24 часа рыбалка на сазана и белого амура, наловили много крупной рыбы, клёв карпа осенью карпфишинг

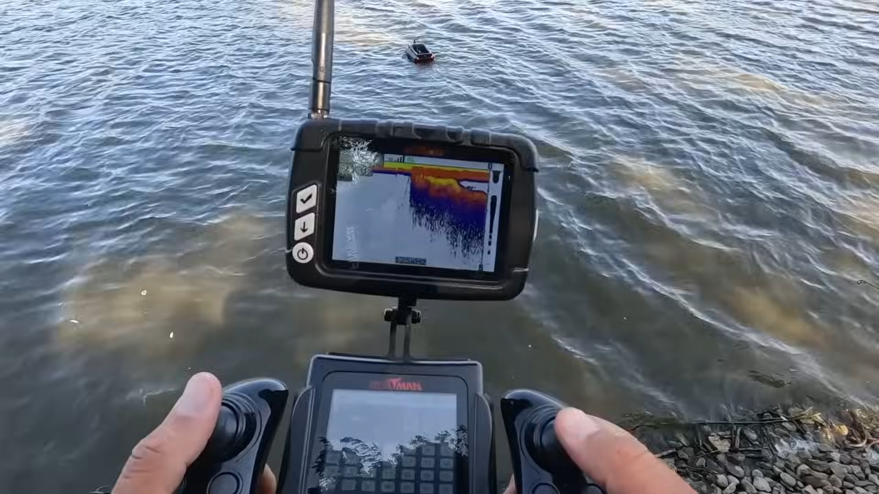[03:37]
Первое, что нужно сделать, это сохранить домашнюю точку.
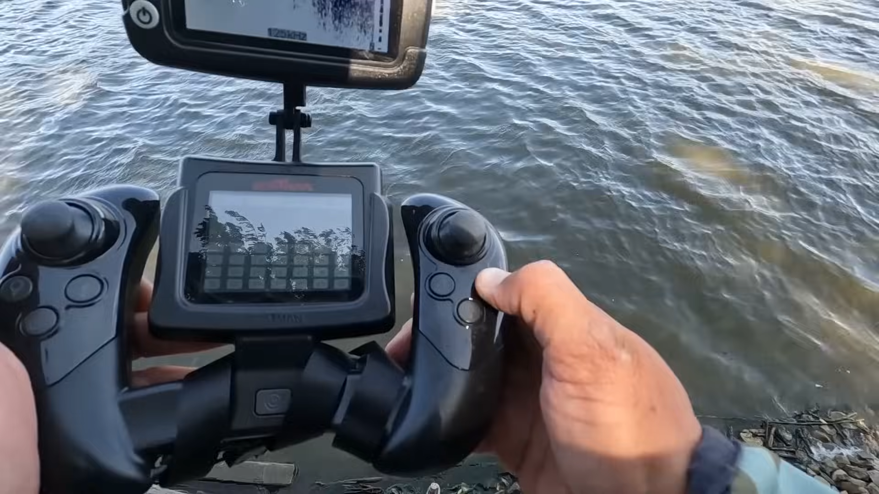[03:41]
Зажимаем кнопку символ домик. Кораблик будет завозить на точку и возвращаться домой. Вот загорелся символ дом и дистанция 0. Теперь можно изучать.
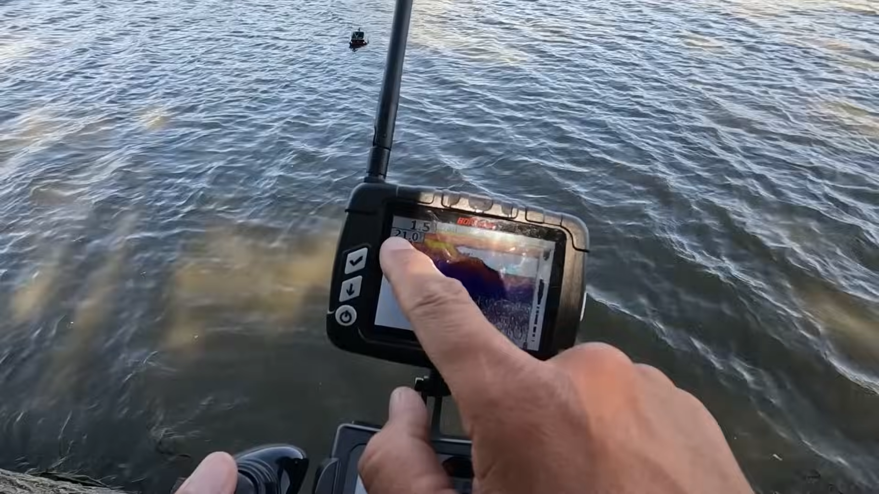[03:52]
Глубина 1,6, температура воды 21 градус.
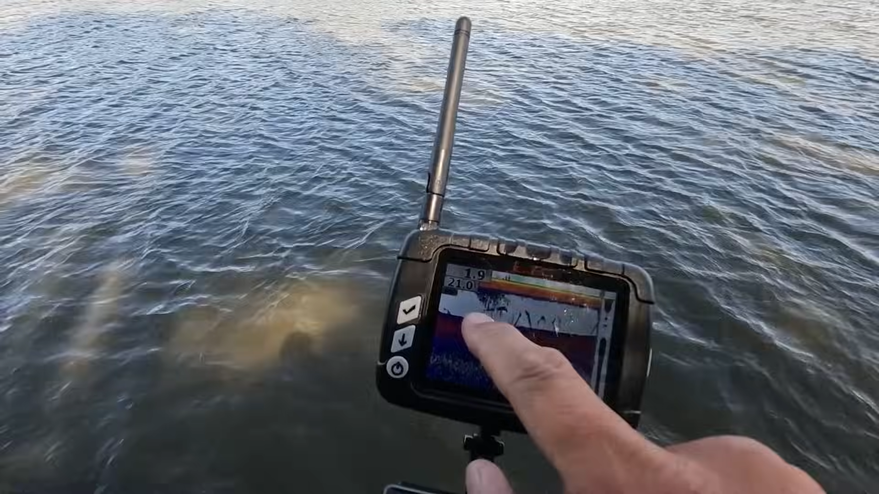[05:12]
А вот, кстати, обратите внимание, прикормка высыпалась, и как хорошо видно структуру.
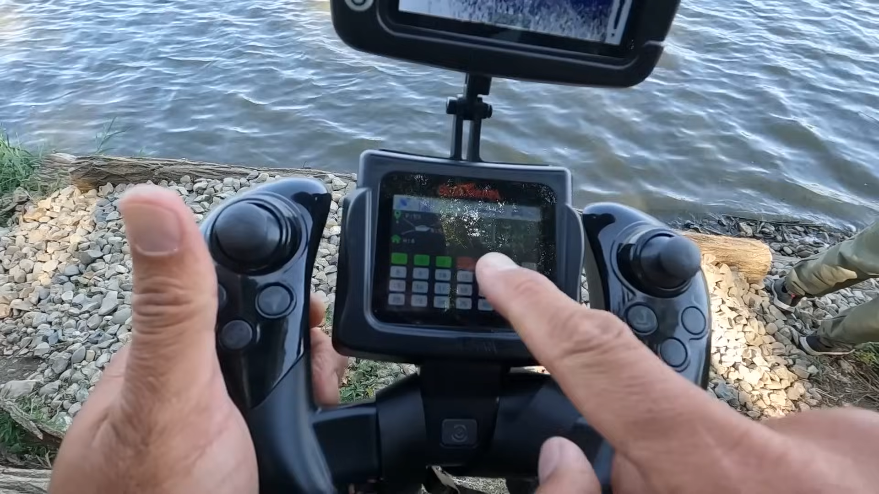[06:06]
На точку приезжает, выбрасывает и возвращается на домашний. Удобно.